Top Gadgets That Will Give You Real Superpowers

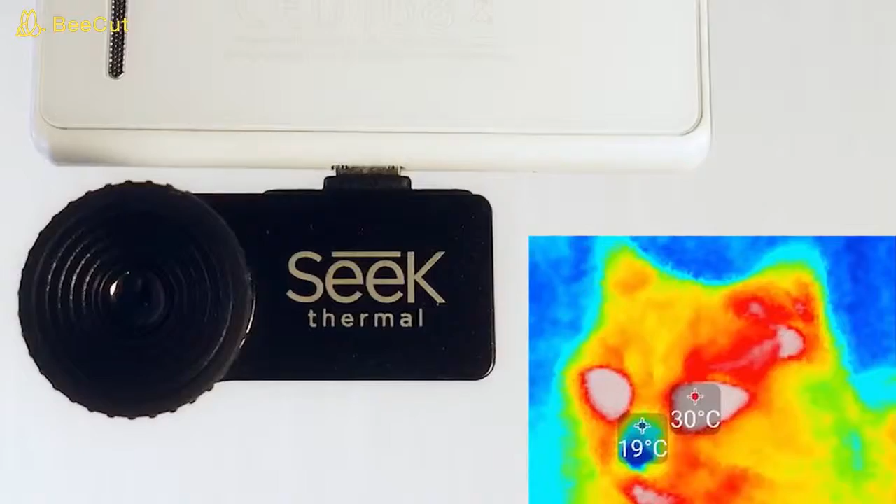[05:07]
On screen: min 19°C
The Seek Thermal XR camera can be installed onto any smartphone to instantly turn your pocket device into a professional-grade thermal camera. Why would you want a thermal camera, you ask?